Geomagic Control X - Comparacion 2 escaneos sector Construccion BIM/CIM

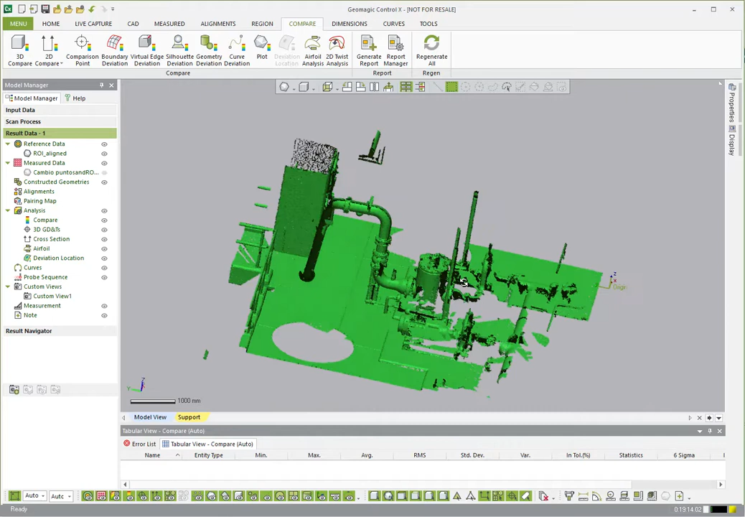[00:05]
A continuación vamos a ver cómo hacer una comparación entre dos escaneos. En este caso podemos visualizar las diferencias entre ambos, solo con dar un clic se han alineado los dos escaneos, el antes y el después,
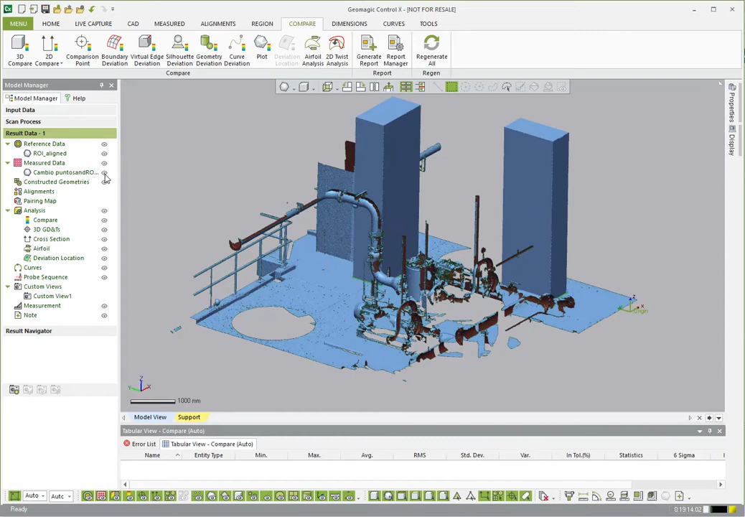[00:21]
y se pueden ver las diferencias a simple vista. Otra manera de hacer esa visualización es colocando transparencia,
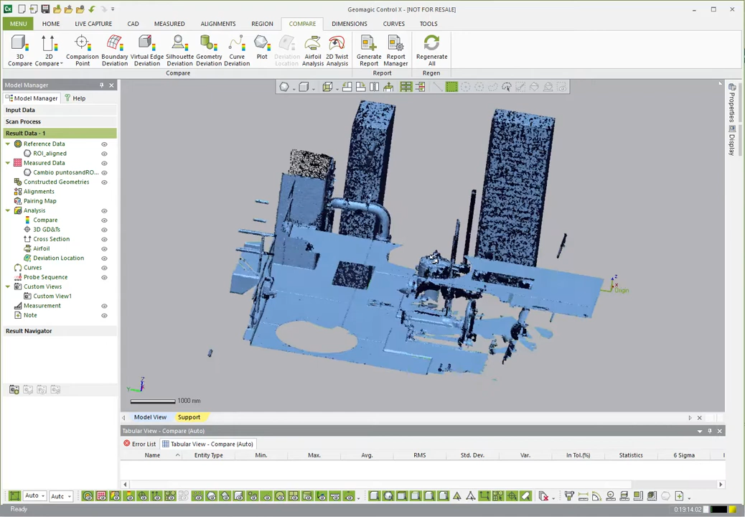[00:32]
en verde vemos las zonas que están iguales y en azul las que tienen algún cambio, en este caso esas dos columnas que se ven, podemos visualizar las diferencias.
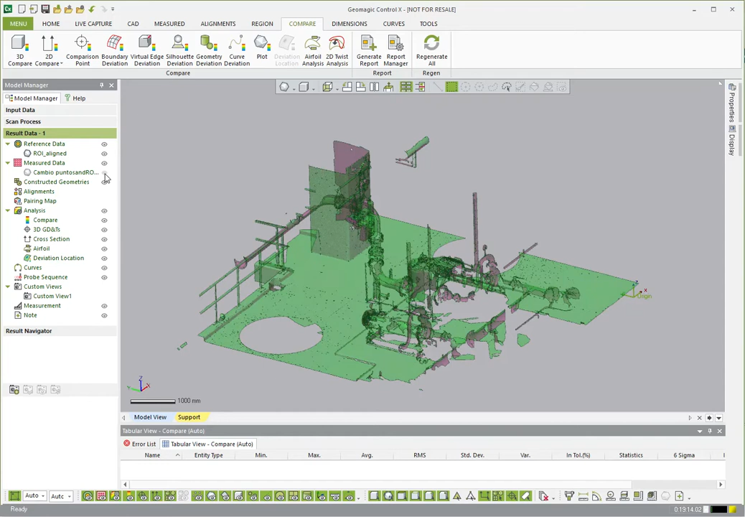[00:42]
Otra manera de realizar una comparación
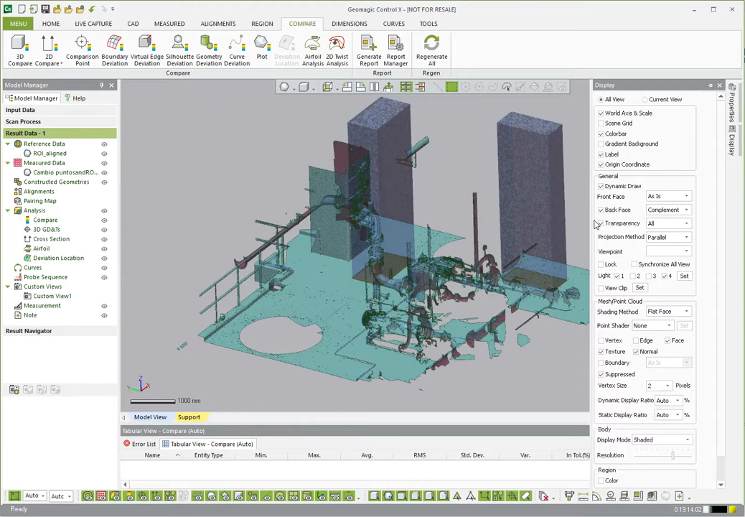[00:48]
es usando la opción de comparación 3D,
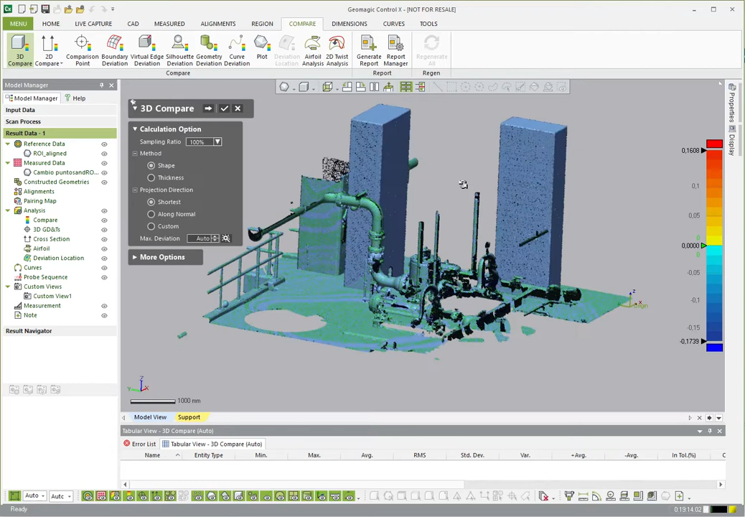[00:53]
en esta opción nos va a mostrar en una escala de colores donde hay cambios en las estructuras. Entonces le damos clic en siguiente y vamos a
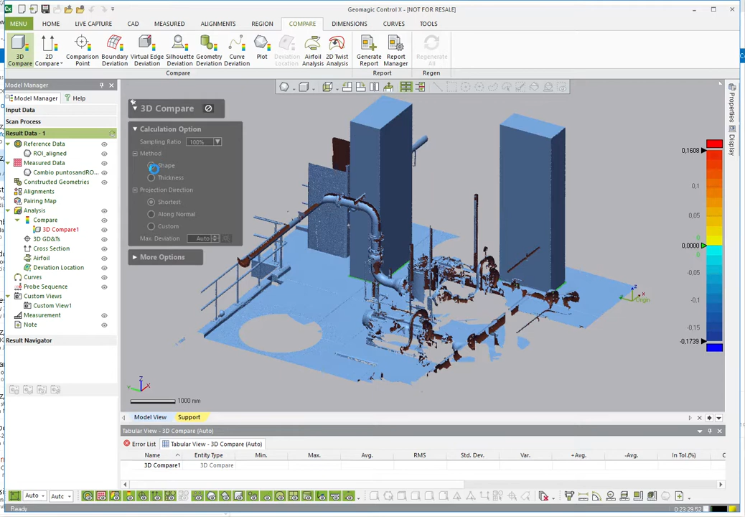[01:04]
dejar estas opciones por defecto y aquí me muestra en las zonas rojas fue donde hubo cambios en la estructura.
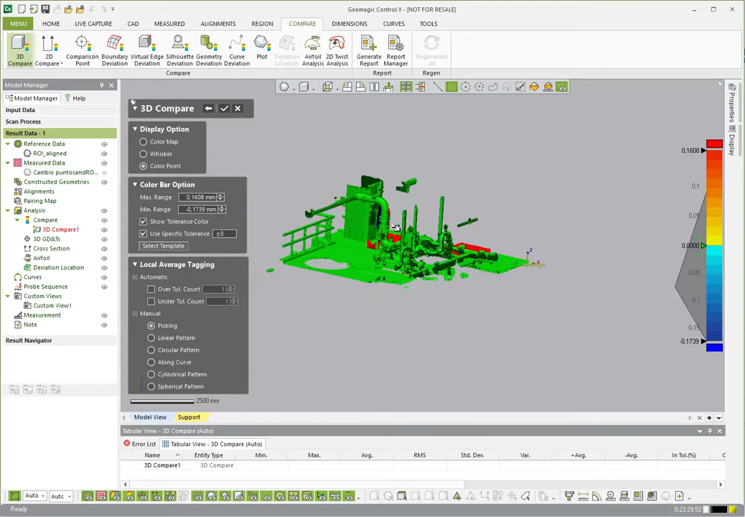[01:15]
Le podemos decir aceptar
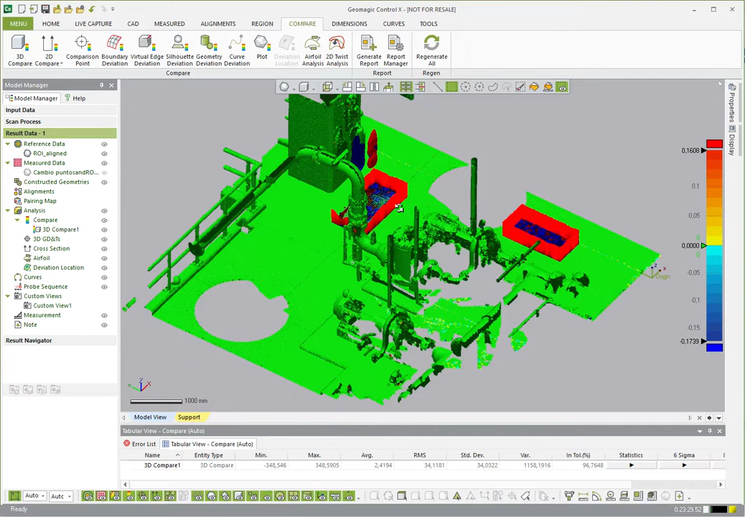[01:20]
y esta información me puede generar un reporte el software, yo puedo agregar una imagen, aquí por ejemplo le damos agregar y luego le damos generar un reporte.
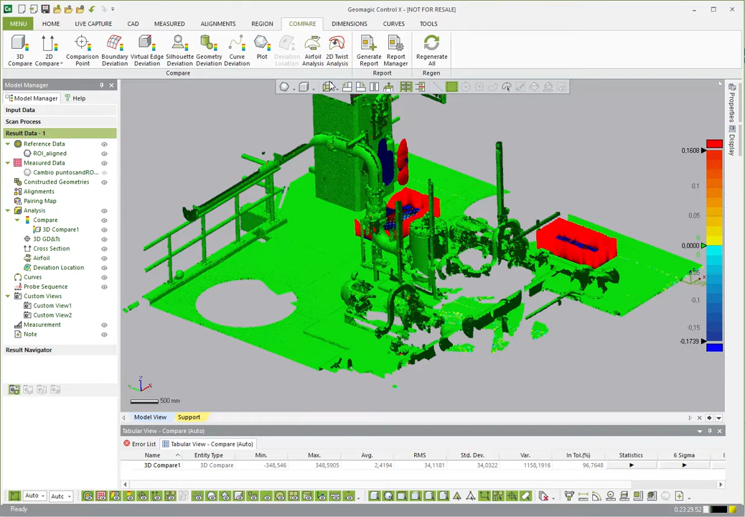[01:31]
Ya cuando le damos generar reporte,
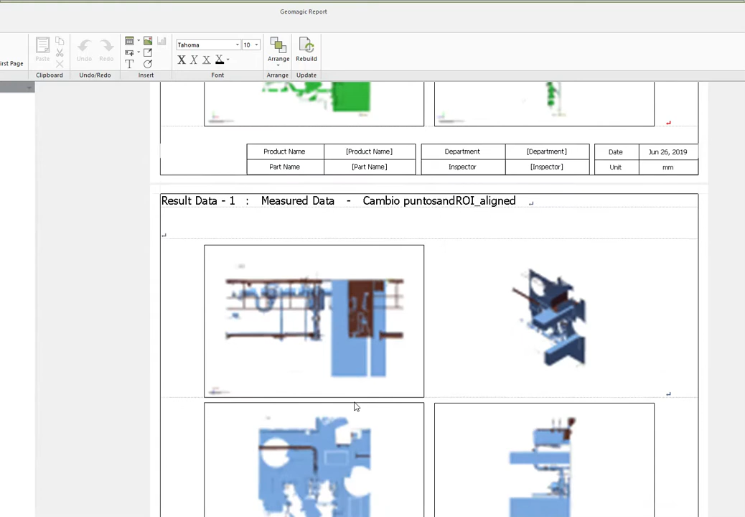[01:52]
los escaneos número 2, la comparación entre ambos y aquí
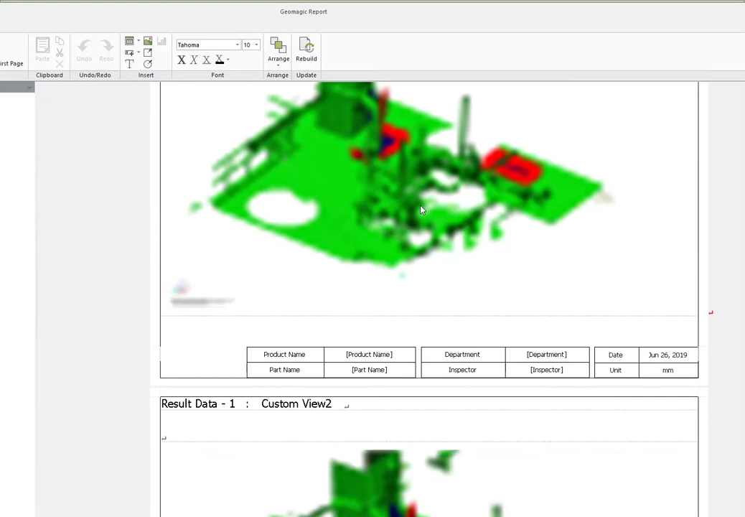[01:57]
tenemos el resultado y las zonas rojas que me muestra donde se hicieron cambios en la planta o en la obra civil que se está evaluando. Este informe lo podemos exportar a PDF